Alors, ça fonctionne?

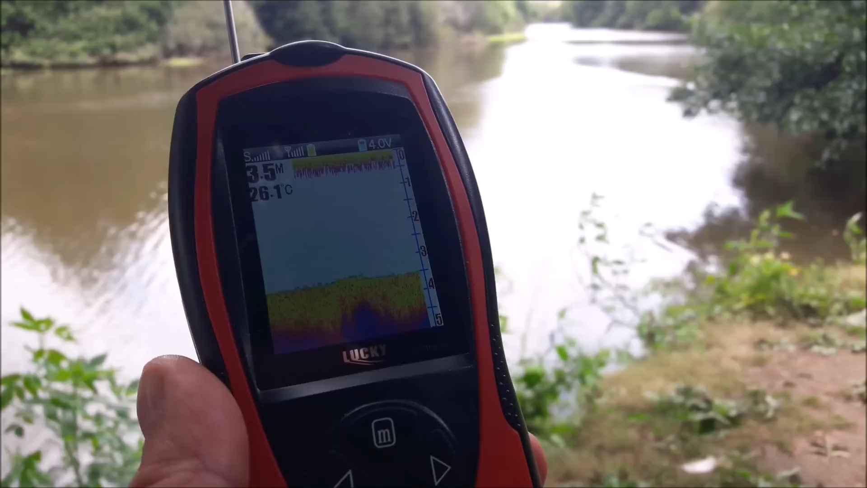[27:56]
On screen: water 26.1°C
De toute façon, au moment où ça va couper, je vais vous montrer où il est.
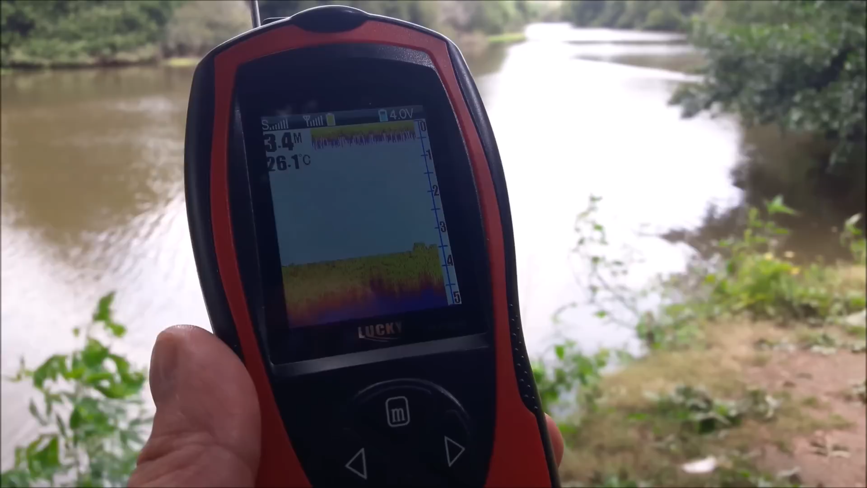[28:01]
On screen: water 26.1°C
Je le laisse filer. Ici, c'est bien parce qu'on est plus abrité du vent. Donc, je n'ai pas toutes ces vagues. Le fond est relativement plat. 3,40 m, 3,50 m. C'est ce qu'il y a à peu près. Je connais bien ce bras de rivière. C'est cohérent. On va faire un petit test. Après, au fait, on va le mettre dans ma piscine. Je vais mesurer la profondeur. On doit avoir 1,10 m maximum. Je vais mesurer avec 1 mètre la profondeur. Et après... Donc, là, je l'ai laissé en vitesse constante sans que je le fasse avancer. Et je vais appuyer sur le bouton.
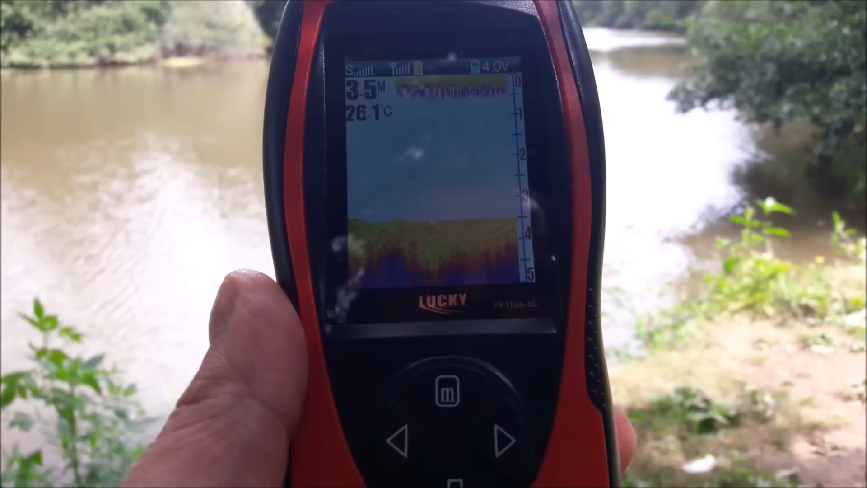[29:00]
On screen: water 26.1°C
au moins 80 m sûrs, ils sont atteints. Je vais attendre que ça coupe. On va voir où il est. Il continue, il continue. Donc, les 60 m annoncés par le fabricant, ils sont... C'est peut-être... Ils prennent en compte le fait que ça serve normalement pour être pris avec un lancé, en fait. Et du coup, la sonde, elle est souvent... immergée, je ne sais pas. En tout cas, là, je suis super, super loin.
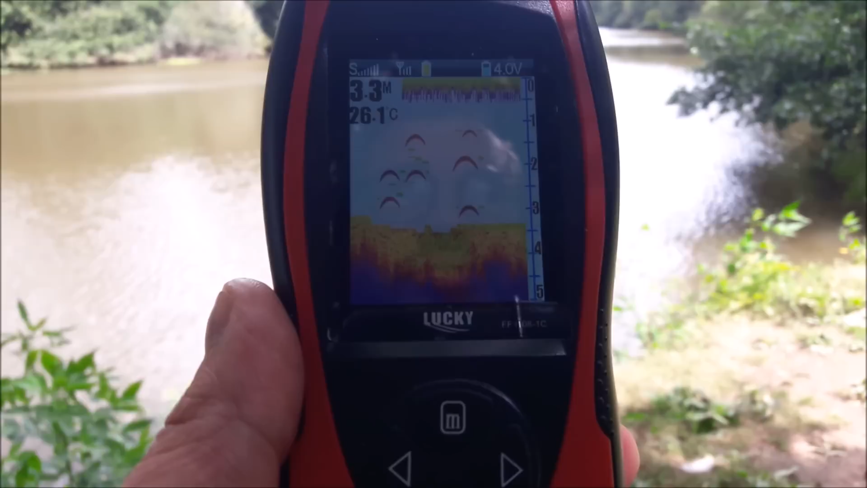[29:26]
On screen: depth 3.3 m, water 26.1°C
Quand on imagine, ne serait-ce que quand on se fait une référence, par exemple, avec un panneau qui vous dit stop à 150 m, par exemple. Ben là, je peux vous dire que je suis bien plus loin.
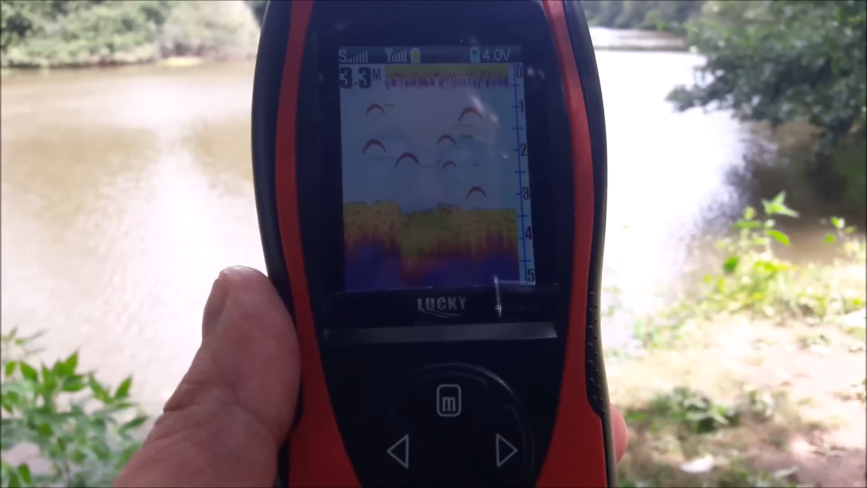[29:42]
On screen: depth 3.3 m
chacun jugera, mais je vais peut-être l'arrêter d'ailleurs, parce que... Vous voyez, en fait, il n'y a même pas de limite. Et puis, à cette distance-là, je ne sais même pas s'il avance encore ou si...
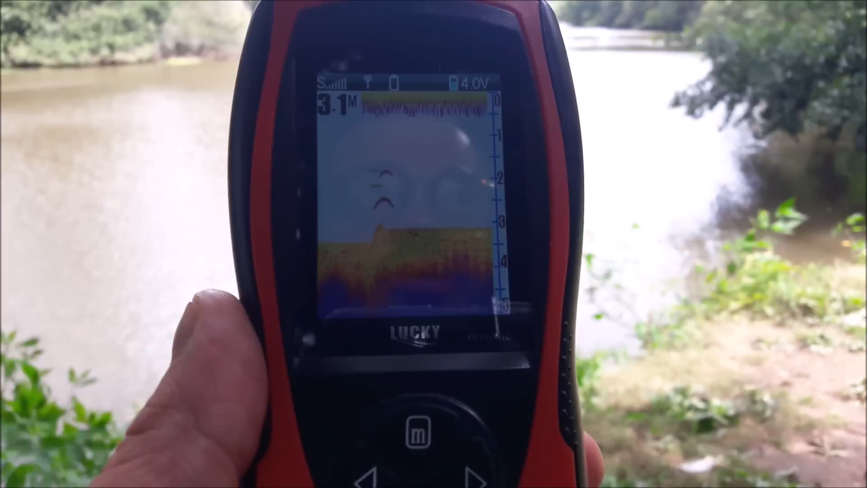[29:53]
Enfin, si, en théorie, mais je veux dire c'est tellement loin que...
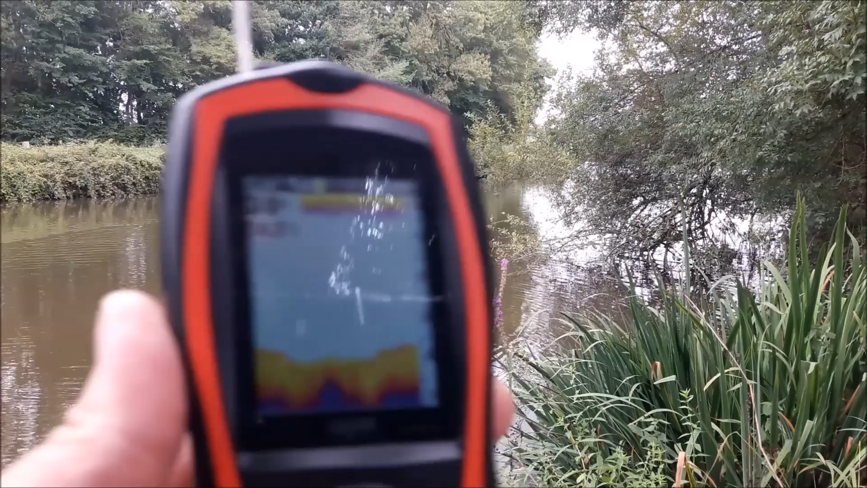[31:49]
Donc, ici, vous voyez, on a, je vais essayer de focaliser, on a 4 mètres d'eau, à peu près, 3,90 mètres, ce qui est la réalité puisque je connais bien.
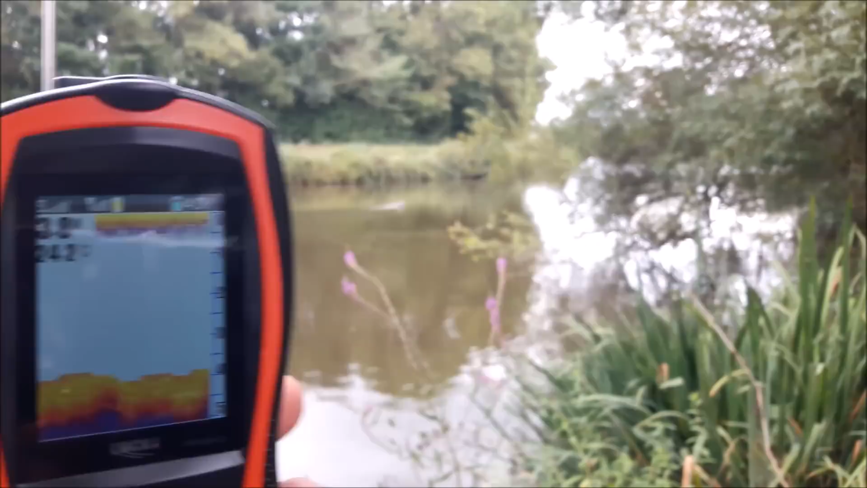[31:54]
hop, vous allez voir que là, ça ne va pas tarder à remonter. Je vais essayer de vous mettre les deux. Au moment où ça remonte, je vais le stopper. Voilà, ça remonte, ça remonte, ça remonte. On était quand même quasiment à 4 mètres.
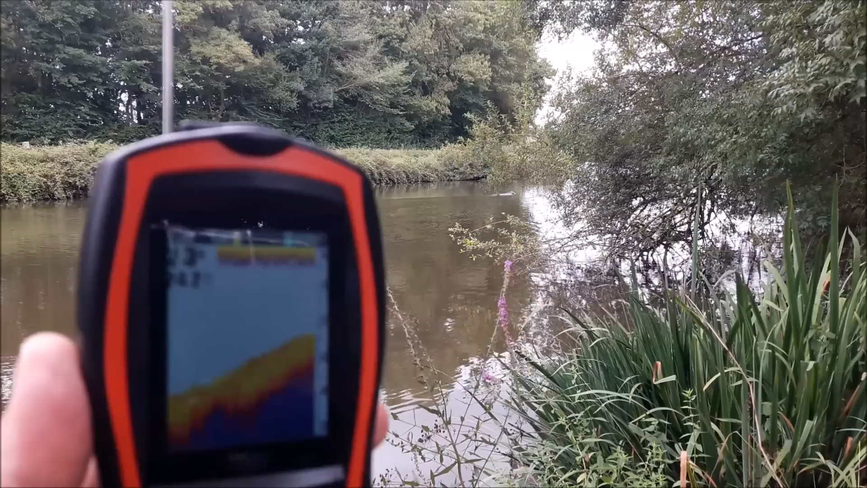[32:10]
Tac, et là, on est à 2,20 mètres, 2,30 mètres, après, ça rechute un peu derrière, mais là, on est à 2,30 mètres. Et si je continue, après, ça va redescendre derrière. Donc, c'est une vraie bosse. Ce qui fait que quand il y a du courant, ça fait une remontée, voilà, ça rechute derrière. Je fais un petit, un petit demi-tour.
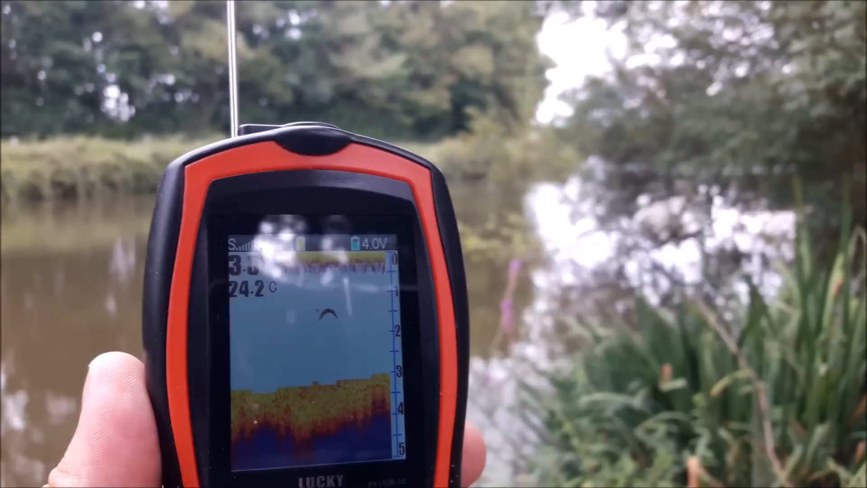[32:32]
On screen: water 24.2°C
Hop. Donc, vous voyez, on retombe sur les, bon, c'est à quelque chose près, parce que là, j'ai dû dévier un peu sur le côté. Mais donc, pour vous dire que c'était bien la position que je vous disais, quoi, à peu près au bout de mon doigt, mais là, il a décalé vers là, mais c'est là, à peu près.